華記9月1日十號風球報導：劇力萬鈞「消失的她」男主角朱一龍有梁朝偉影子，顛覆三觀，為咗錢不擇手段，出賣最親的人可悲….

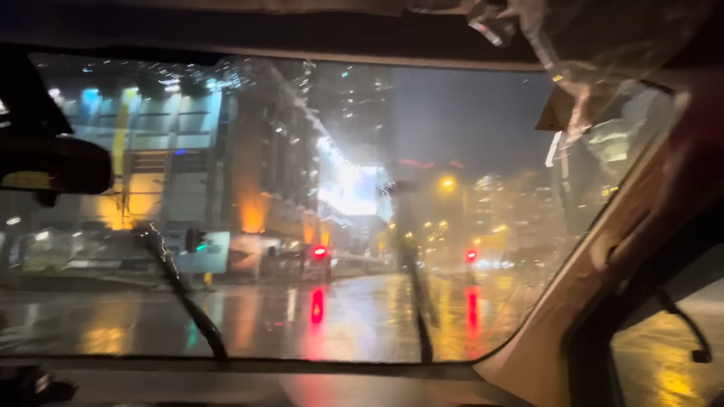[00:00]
剛剛回到公司看到長江親海閘即是廣景峰的樓盤那個帆布已經爛了這裡有個閘腰管效應這個西九龍和這個
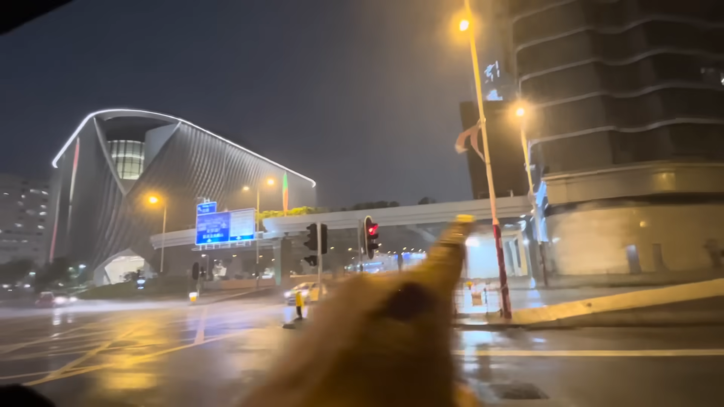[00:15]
奧斯汀形成一個閘腰管的效應已經
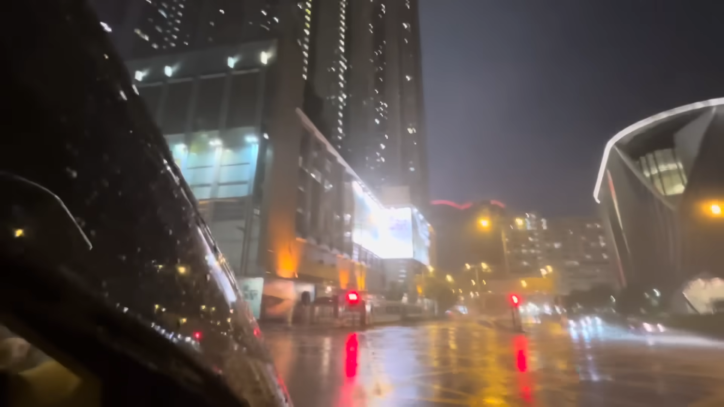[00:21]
爛了爛了那幾幅現在已經爛了